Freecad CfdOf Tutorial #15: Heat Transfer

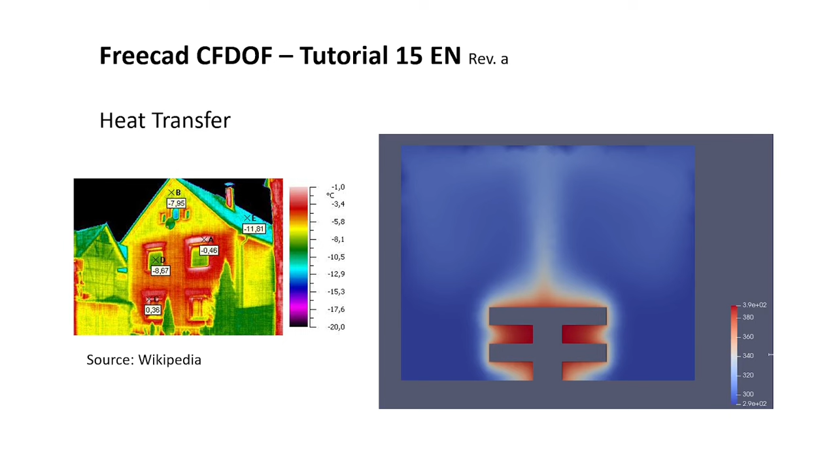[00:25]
On the left side, you see a picture taken from Wikipedia showing the heat transfer from a house into the air. On the right side, you will see the simulation result. Let's take a look what solvers are available.